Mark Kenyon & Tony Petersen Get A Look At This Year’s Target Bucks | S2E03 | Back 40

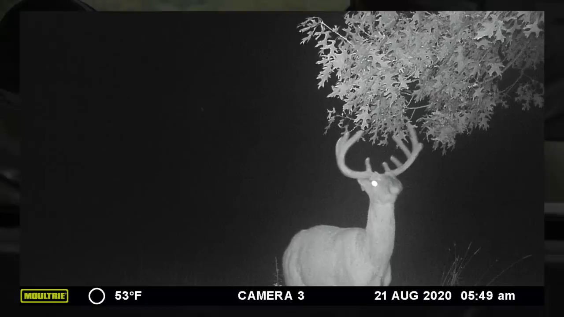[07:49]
This is a nice deer. Look, he's looking that same, or he's sniffing the same thing.